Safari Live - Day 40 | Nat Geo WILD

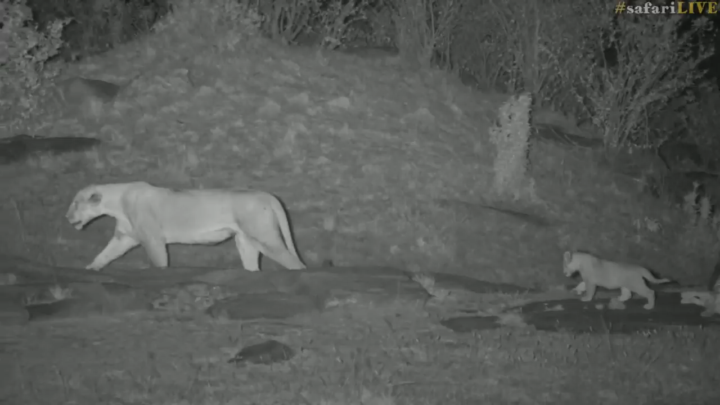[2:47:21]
it gives them a huge amount more energy than the lionesses have, because their prey has very little fat. Now, I think this lioness is the youngest one. I think also that she is the best mother, simply because she is the one that came to fetch the cubs yesterday and looked after them and suckled them yesterday evening on her own. And the way I can tell that is I think she's thinner than the others. I don't think she ate nearly as much of that zebra as that other fat lump you can see on the ground there.
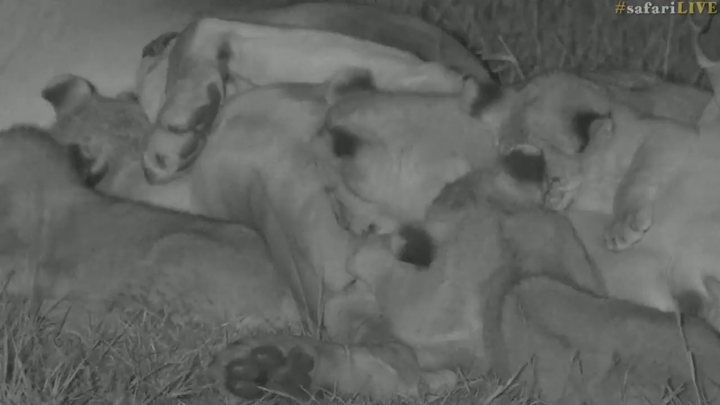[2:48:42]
It's just amazing. Imagine being harassed by that amount of lion flesh. Climbing on top now, using it as this is just too wonderful.
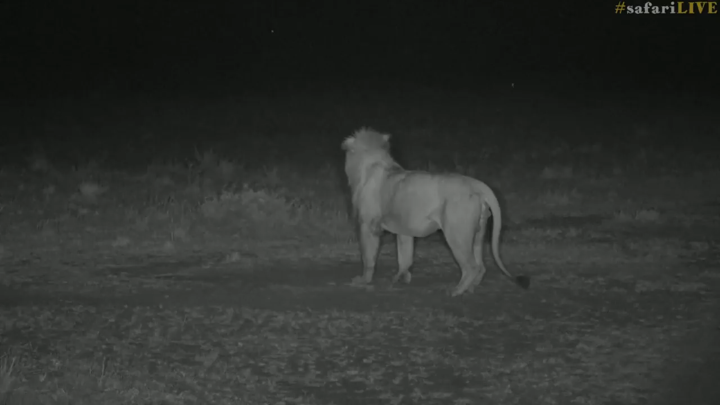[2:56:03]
I'm not sure, but I think, as our male gets up, I think it might be one of the Olalolos. One more. Come on. It's about to. It's about to roar. Hey, you can't play with our emotions like that.